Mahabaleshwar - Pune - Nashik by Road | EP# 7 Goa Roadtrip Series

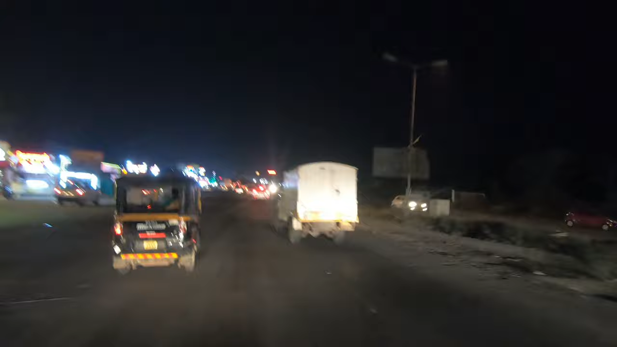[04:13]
I am about to enter in Pune, and there are a lot of tavas on both the side,